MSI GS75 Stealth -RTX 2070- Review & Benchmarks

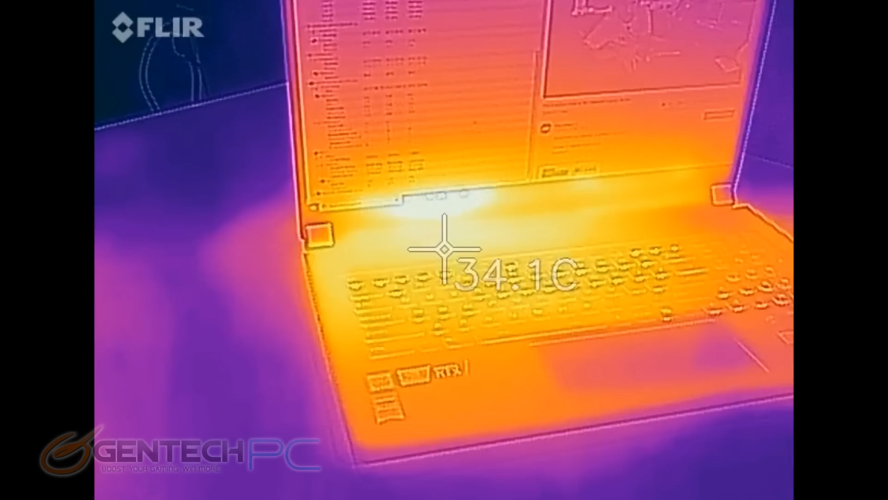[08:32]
On screen: spot 34.1°C
And what we're looking for here is to make sure that nothing crazy is going on with hot spots where your hands might be laying on the laptop, because that makes for a very uncomfortable experience. And we want to make sure that the system is getting all the heat evacuated out of the unit and into the air where it belongs, so that all the gaming hardware can stay nice and cool.
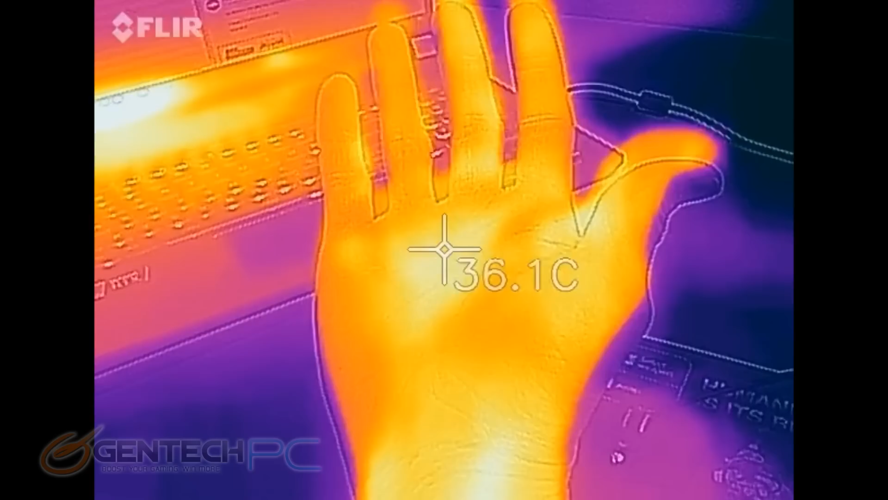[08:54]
On screen: spot 36.1°C
So far, the thermals are looking really good on this laptop because there's definitely no hot spots at all where your hands would be. And we'll see how that does once we put it under load.
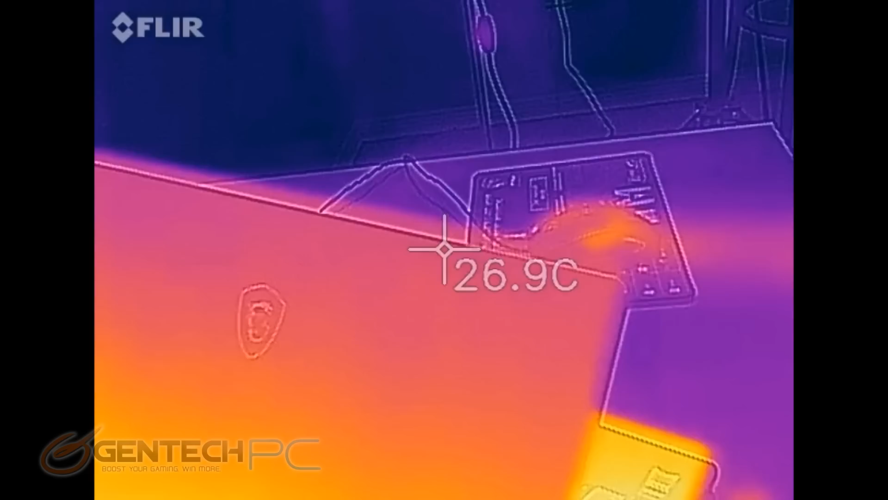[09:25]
On screen: spot 26.9°C
All right, so now we have our system under load running some of our performance benchmarks.
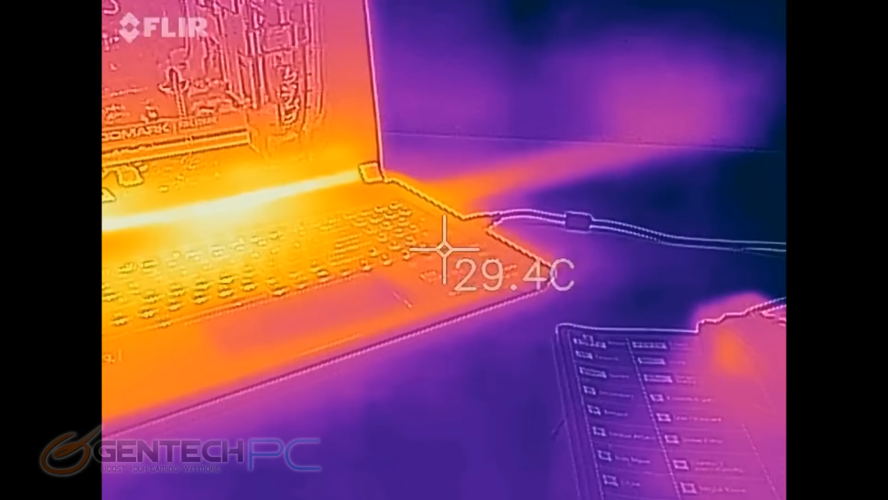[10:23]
On screen: spot 29.4°C
Now, as far as hot spots, there are none. It's definitely handling those spots really well. It's a large chassis with a 17.3 inch screen, so it gives us plenty of airspace to keep the hot components away from our hands. The important thing will be also checking our temperatures after the benchmark is done to see what the CPU and GPU managed to get up to. One of the other things we like to look for on the thermal camera is going to be the exhaust areas.
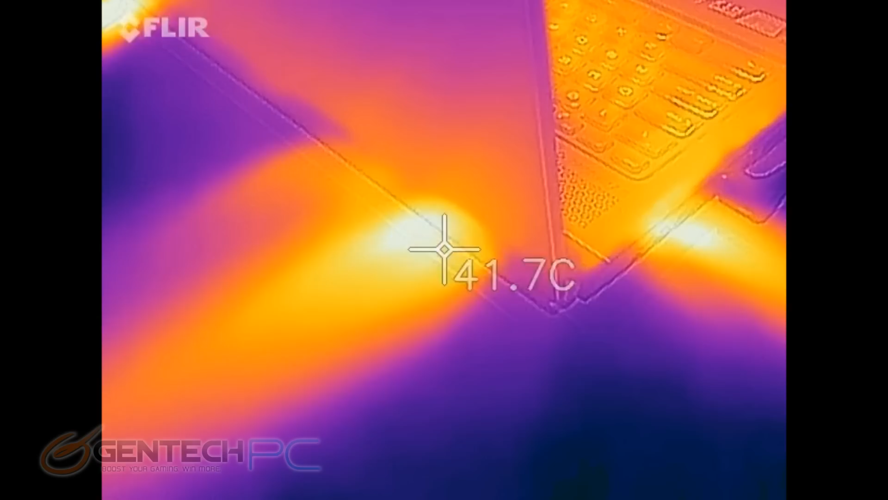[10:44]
On screen: spot 41.7°C
We do want to see very high temperatures there, because high temperatures here mean all the heat's leaving the system. And you can tell a lot more air is coming out because you see the streaks of heat across the tabletop.